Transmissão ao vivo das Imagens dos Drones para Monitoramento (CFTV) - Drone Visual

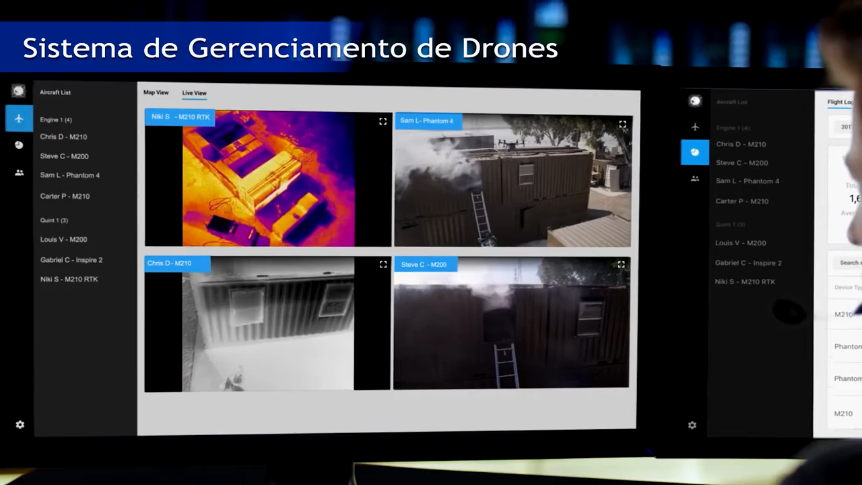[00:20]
transmitindo as imagens capturadas pelo drone em campo para qualquer local do mundo, com criptografia, login e senha, melhorando a comunicação das equipes e agilizando a tomada de decisões.